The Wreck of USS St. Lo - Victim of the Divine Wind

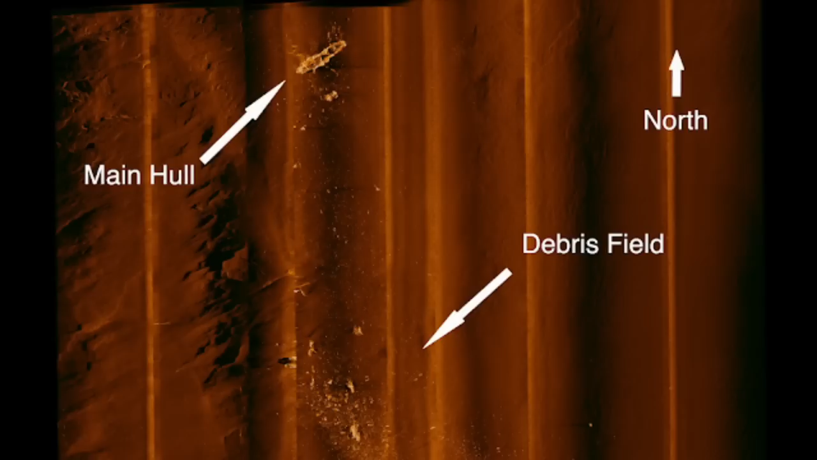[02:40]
Battle damage is very obvious, and there is a debris field, but the ship is in, more or less, one piece. The most notable piece missing, visible on the sonar here, is part of her flight deck. This detached at some point during the sinking, and ended up just a bit away from the main hull. Considering the short distance, it is likely this broke away fairly late into the sinking. Had it broken off early, it would have been quite a bit further away. That said, this is from the stern section. That is where the vast majority of the damage is located on the wreck.